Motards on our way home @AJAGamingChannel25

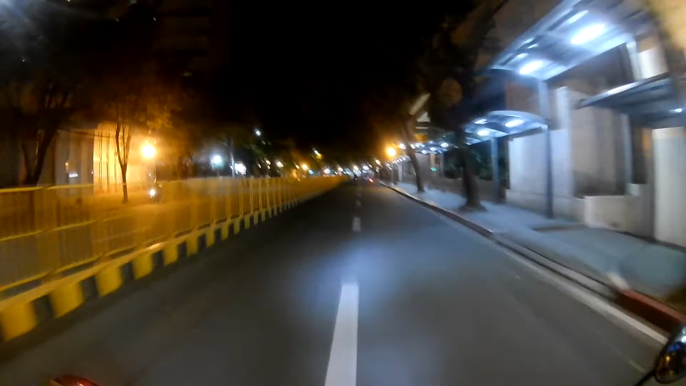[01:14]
Yan. Dito kasi nalalayuan ako dito gawa ng iikot pa. Ilang stoplight yung dadaanan mo eh. Unlike pag doon ka lang sa may landmark.
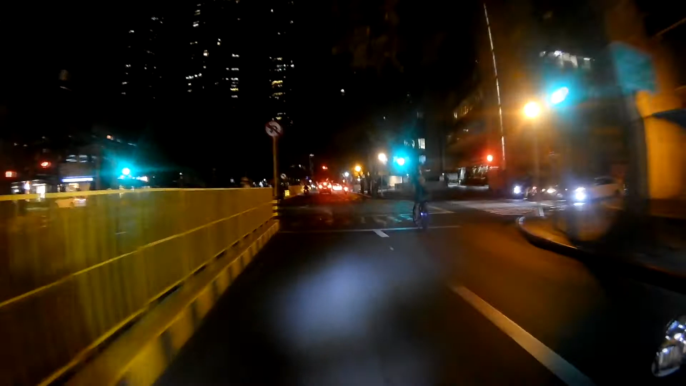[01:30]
Tablet ka lang doon. Dito kasi malayo. Oh! Any bago ako sa daanan.
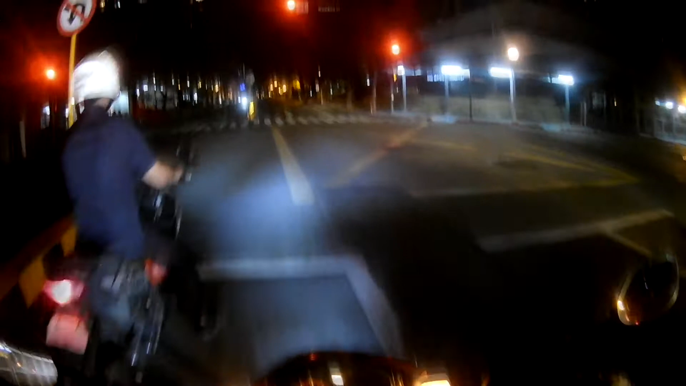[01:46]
Dadaan pa tayo ng Montenlopa. And then saka pa tayo mag stop Lancaster. Oo.
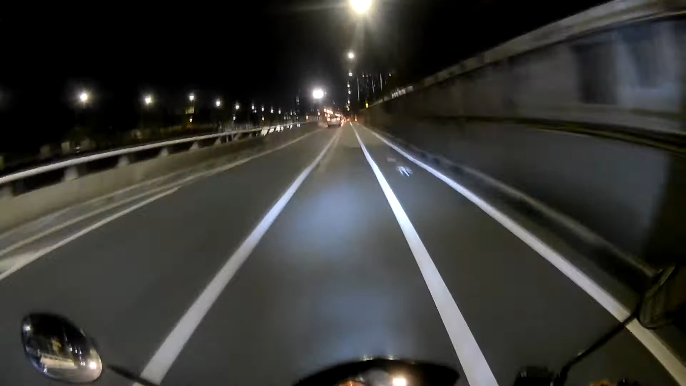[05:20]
traffic yun, ha? So, yun ang ating EDSA. Ayan. Medyo traffic din.
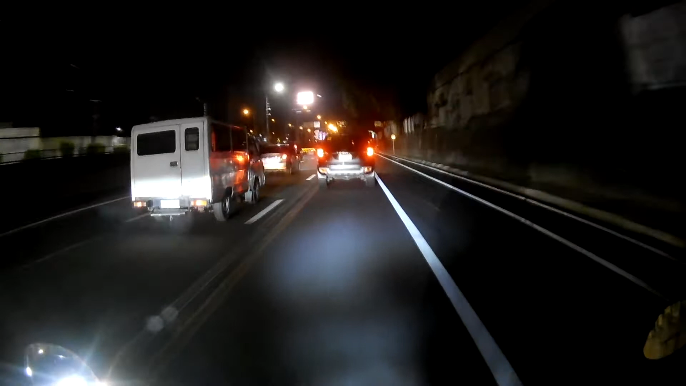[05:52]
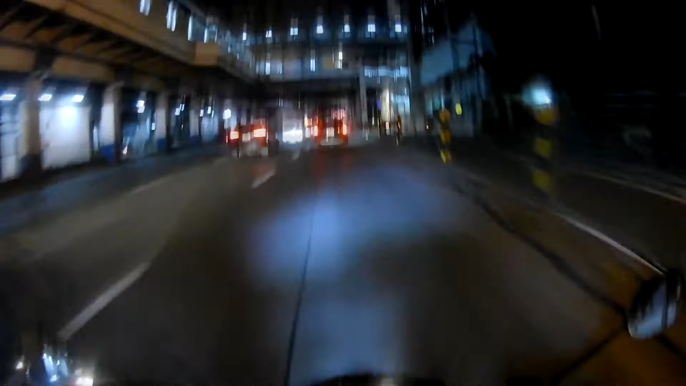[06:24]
Edsa Magallanes.
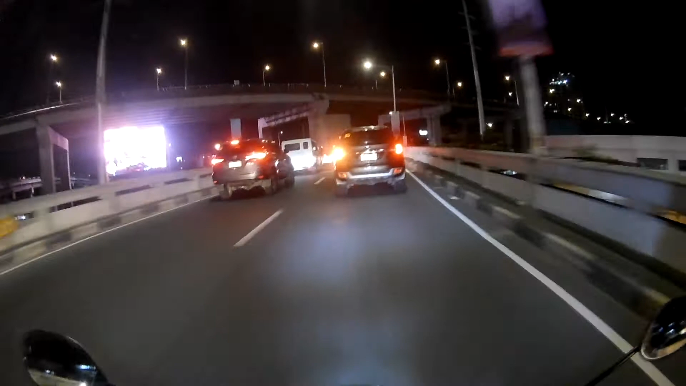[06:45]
We're merging now at Eslec. On South Luzon Expressway.